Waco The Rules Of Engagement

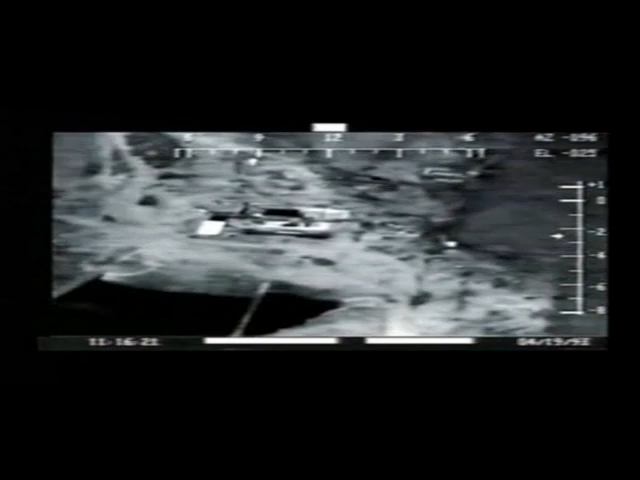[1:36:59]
Edward Allard helped develop the FLIR.
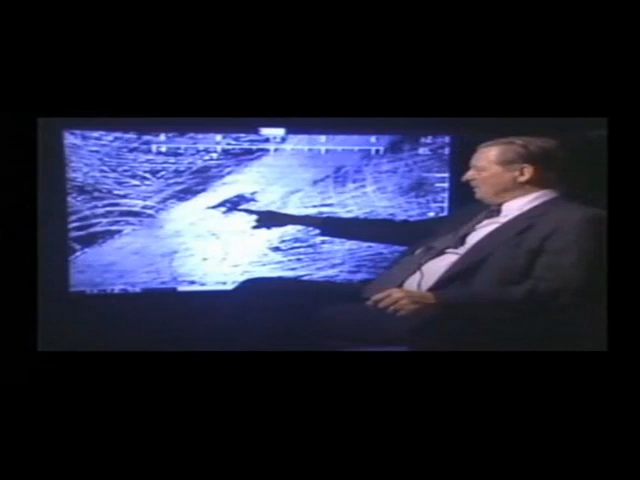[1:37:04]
He's a former manager of the Defense Department's Night Vision Laboratory and holds several patents on FLIR and night vision technology. Allard explains what happens as a tank approaches the rear of Mount Carmel around 1116 a.m.
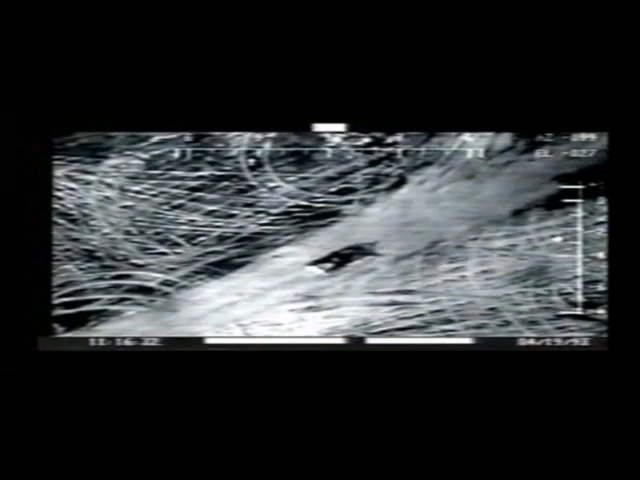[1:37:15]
That's the side the news cameras couldn't see.
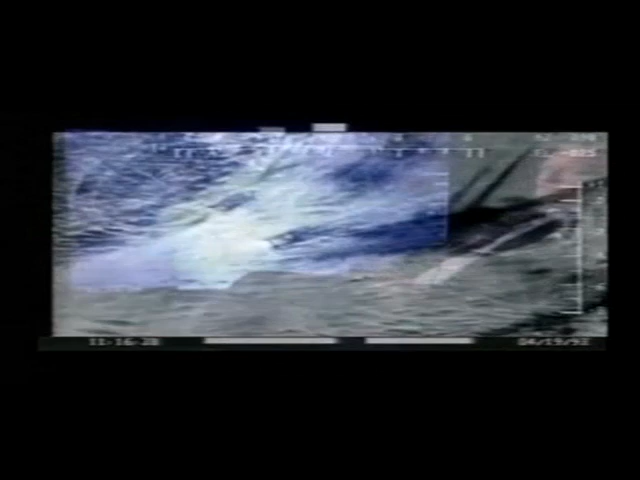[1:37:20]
Thermal imagery is not the same as black and white imagery.
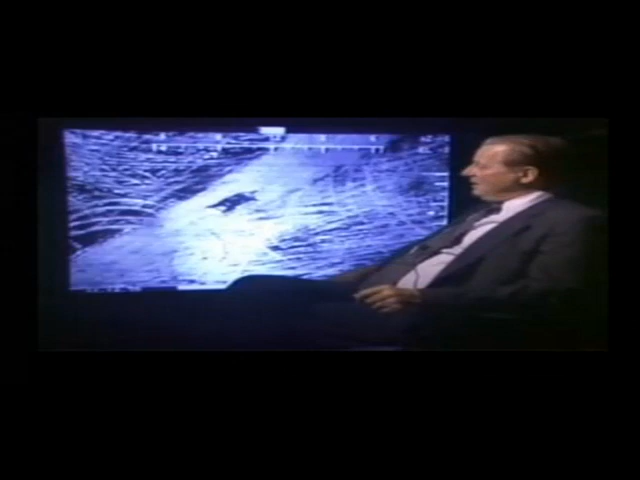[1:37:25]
Even though we're going to see images that look like it's black and white television cameras, it is not.
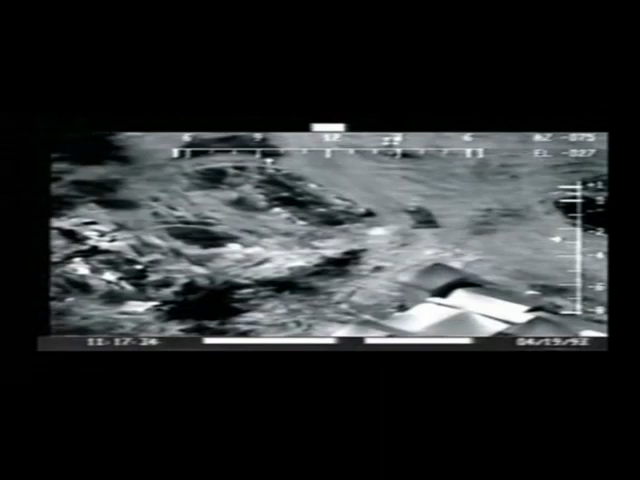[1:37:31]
This type of imagery is the same type of
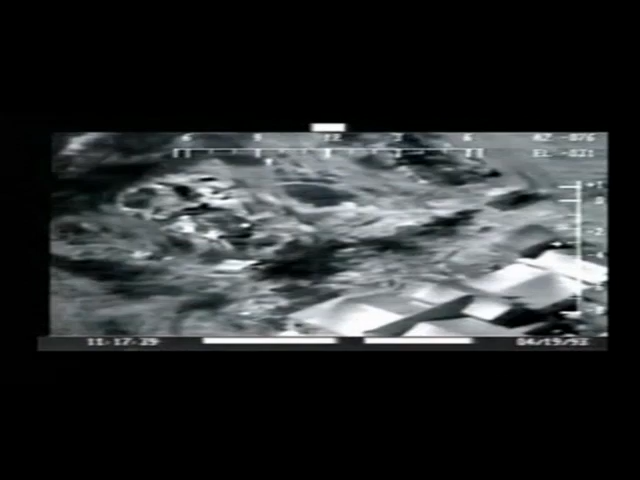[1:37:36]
imagery that was used by our armed forces in Desert Storm.
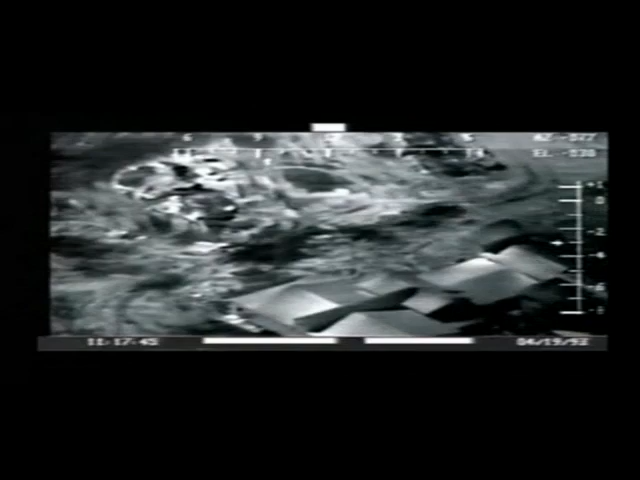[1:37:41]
The bright spots in this particular film are spots that are hot.
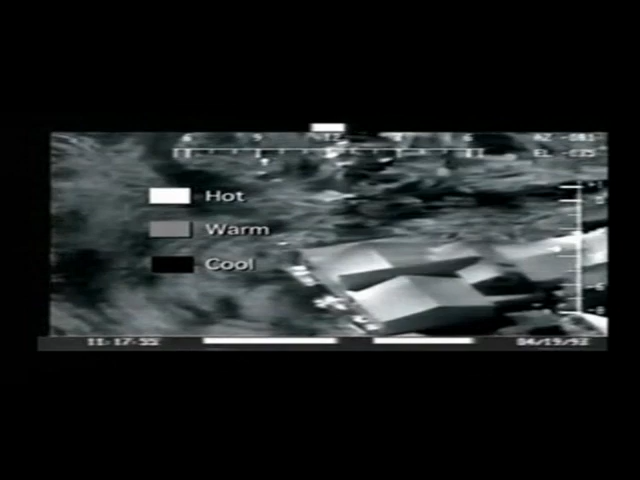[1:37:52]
The gray areas are warm, we'll say, and the black areas are cool. They're relatively cool. They're still pretty warm for a Texas midday, but they're a lot cooler than the rest of the surrounding area.
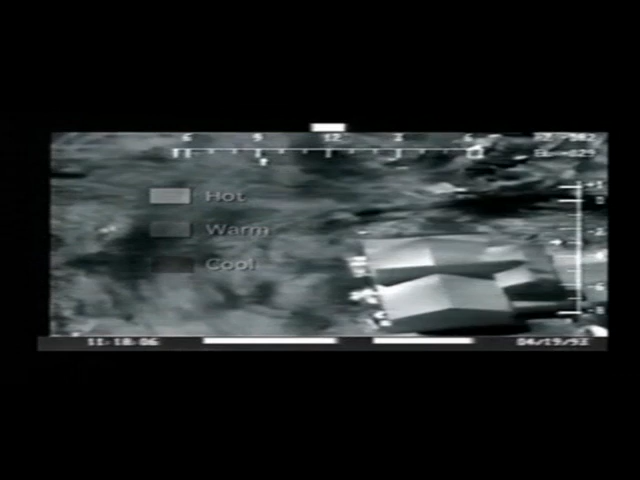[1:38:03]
If you look carefully, what you will see is the exhaust plume of the tank. You'll see the plume twice when the operator steps on the gas.
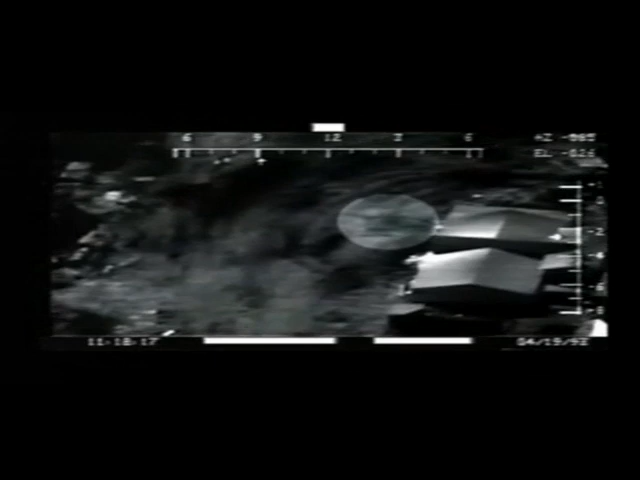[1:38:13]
There it is again. And now what you will see is a short burst. There. That short burst, we feel, is a gunshot.
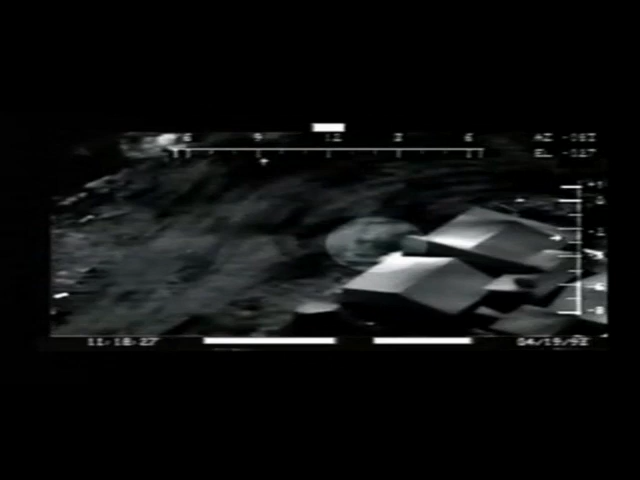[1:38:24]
The next view is a view in slow motion.
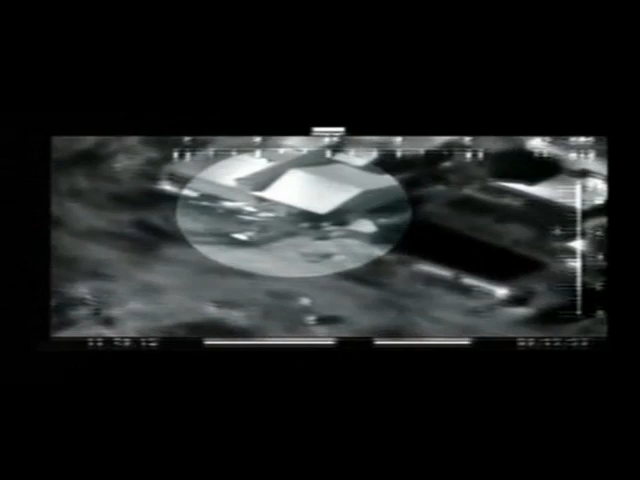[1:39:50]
We notice the tank. This is the tank smashing into the building. And we'll also see gunfire, multiple gunfire, on the outside of the tank to the rear of the tank.
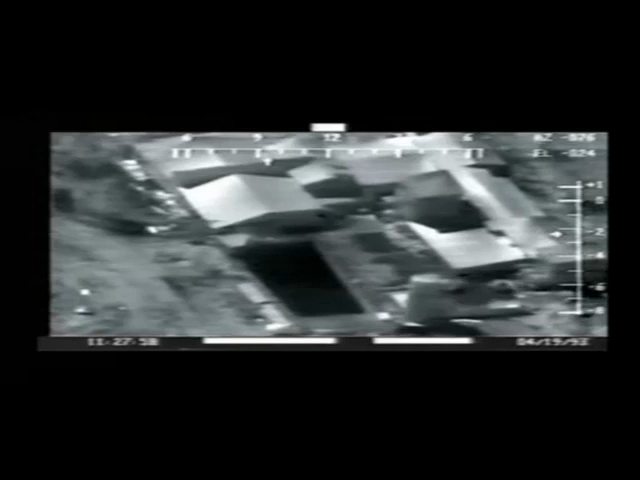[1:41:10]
in the courtyard right behind the dining room area and you can see the
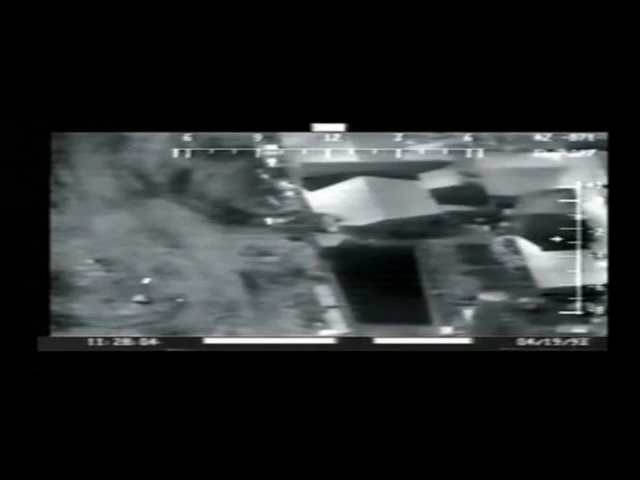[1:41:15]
the fire going on but it's difficult to see in real time
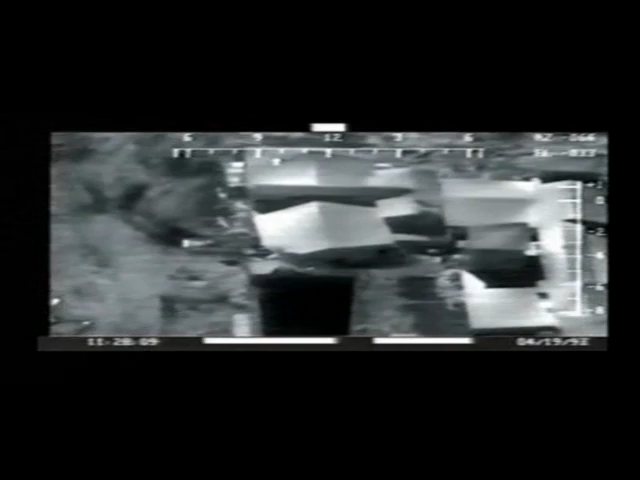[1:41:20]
now the slow motion shows things much more clearly